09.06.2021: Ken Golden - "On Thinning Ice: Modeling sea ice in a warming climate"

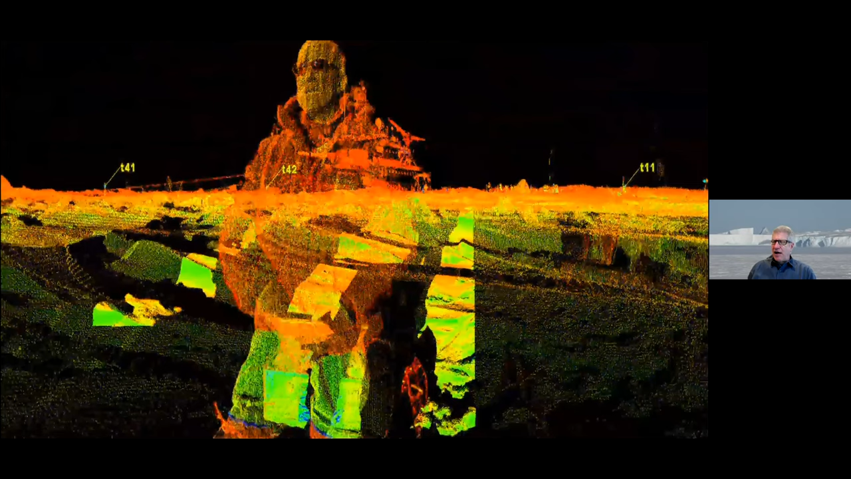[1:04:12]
And now the aurora looks like the Pirates of the Caribbean.